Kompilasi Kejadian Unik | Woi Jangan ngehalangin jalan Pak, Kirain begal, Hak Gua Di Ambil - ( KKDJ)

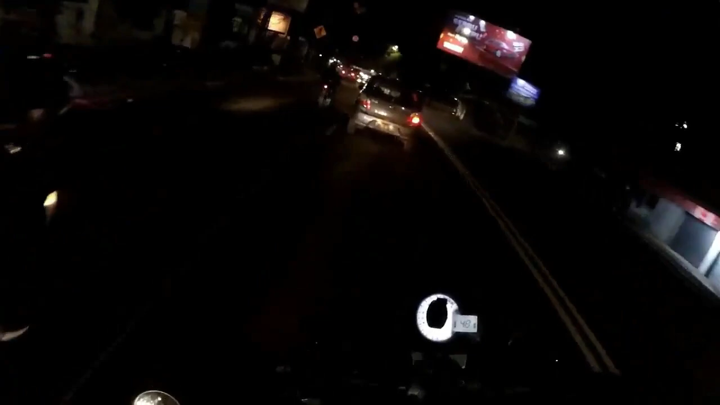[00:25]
Selap-selip panas kayaknya ya. Panas kayaknya ya gara-gara gua salip.
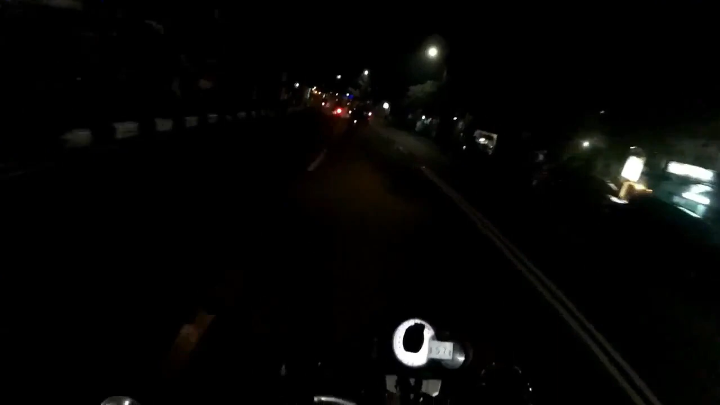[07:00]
Vega Air ini panas. Wow, ngegas men.
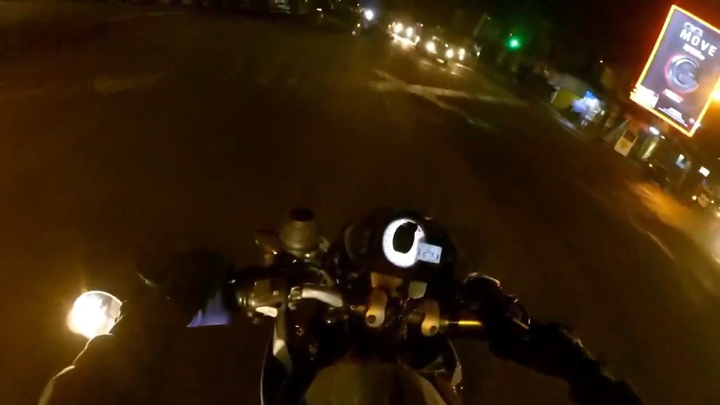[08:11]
Anjir, kaget aja mobil lah. Kayak yang mau nabrak. Bahaya malam-malam tuh ya. Penglihatan tuh rada buram kalau malam-malam. Bahaya, jadi harus hati-hati ya. Banyak lampu yang menyorot ke mata, anjir.